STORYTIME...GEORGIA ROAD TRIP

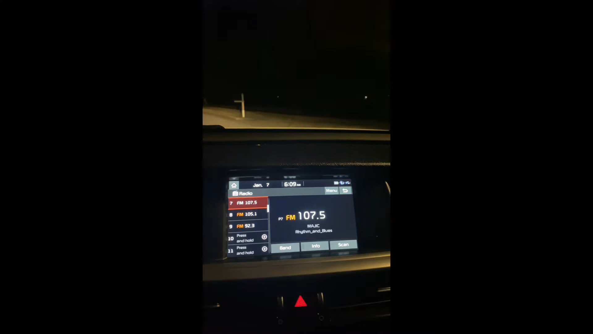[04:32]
I am an hour late I was supposed to leave at 4 in the morning as you can see it is 7 0 9